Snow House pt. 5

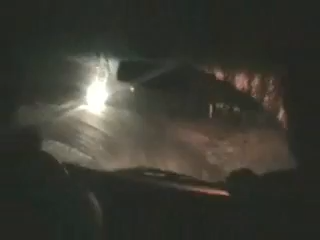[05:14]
I'm gonna run us off a cliff. Driving in the snow right is a good idea. Tim, you didn't see that. Tim, just Tim, slow down. 20 miles an hour. Slower. Too fast. Slower. Chris ended up seatbelt on.
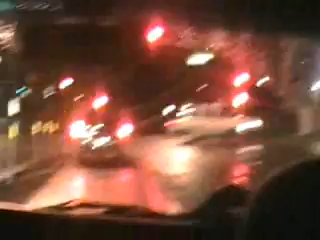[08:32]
This is a pretty hairy turn. Andy be going 60 miles an hour. Hey, look at that turn. I think I can make it. Hey, I'm just going to go ahead and pump the power, the emergency brake.